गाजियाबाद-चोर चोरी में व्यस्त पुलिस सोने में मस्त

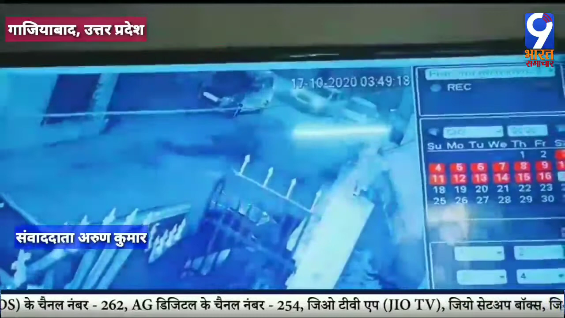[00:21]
केद हुई तस्वीरों से साप दिखाई दे रहा है कि चोर गिरों एक सपेद रंग की कार में सवार होकर आये थे और चोरों की संख्या तीन थी जिसमें से एक चोर कार के अंदर